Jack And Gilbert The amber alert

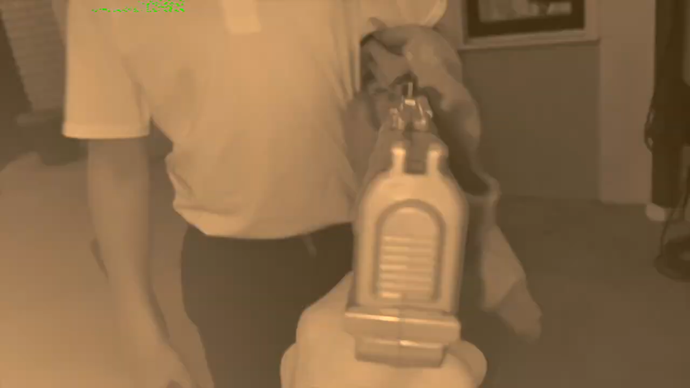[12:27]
Yeah, this is my son's sweatshirt. That means they've been around here.
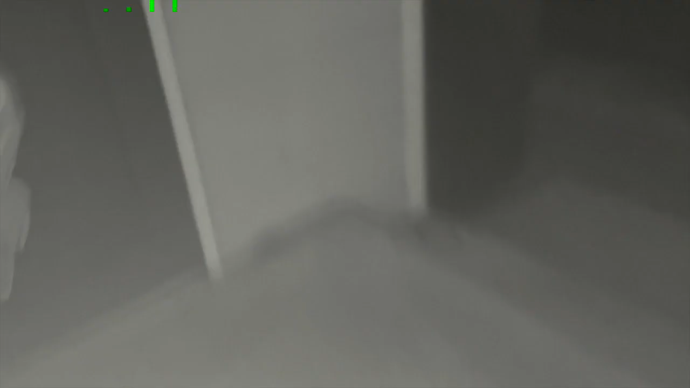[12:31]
They're not in there, I know.
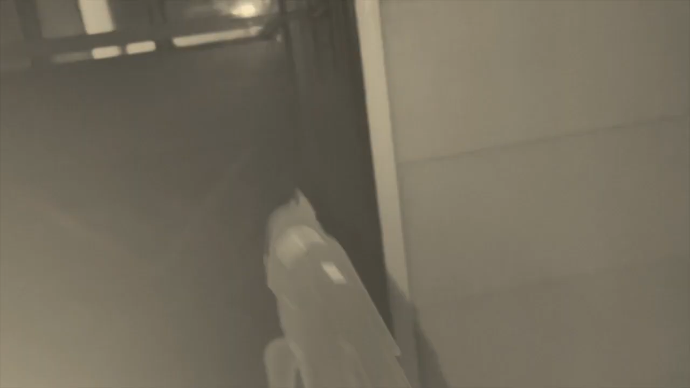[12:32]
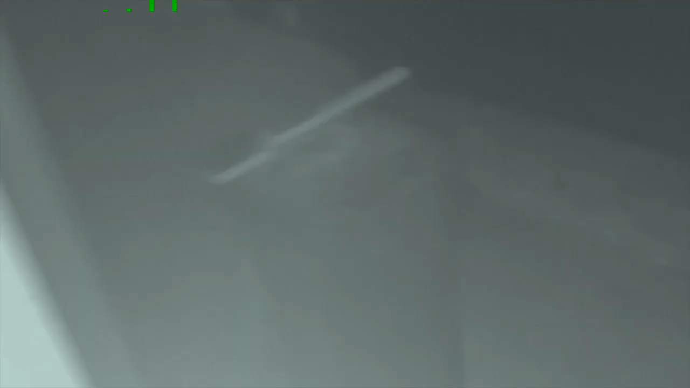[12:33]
Come on, get over here. I know it's... There's a security camera.